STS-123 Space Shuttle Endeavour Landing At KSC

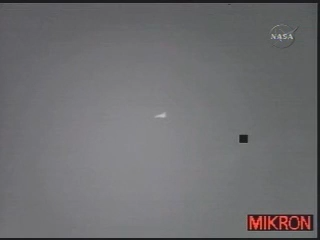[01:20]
Altitude 18,000 feet. Time to touch down just under two minutes. Endeavour is still traveling 425 miles per hour. Approaching the Kennedy Space Center from the northwest. Houston Endeavour, field in sight.